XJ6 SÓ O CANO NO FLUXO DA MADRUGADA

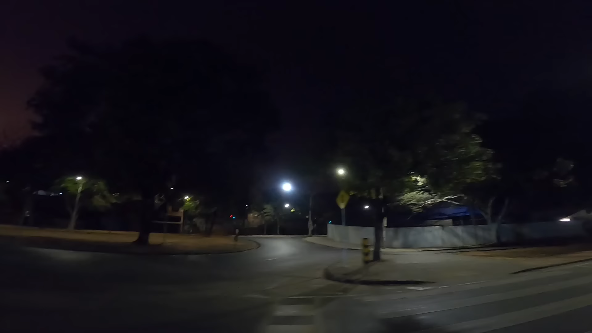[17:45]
E o dia tá clareando, hein, filho? Ronetão, tijotão, sombrando. Olha o cantinho, olha o cantinho. Tchau, Ronetão.